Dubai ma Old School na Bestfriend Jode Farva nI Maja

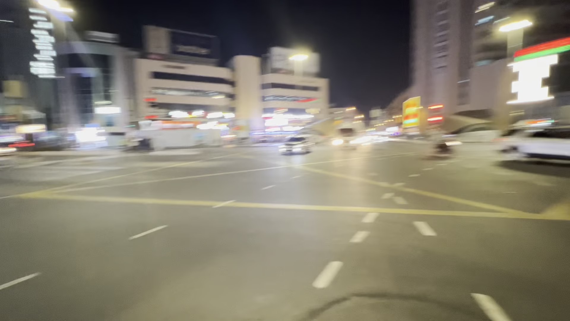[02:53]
આ દુબઈના ચાર રસ્તા છે, રેલમ છેલ ગાડીઓ જાય હે. અને સૌથી મોટી વસ્તુ કેવી છે ને કે એને લાઈન ટુ લાઈનમાં જ ચાલવાનું હે.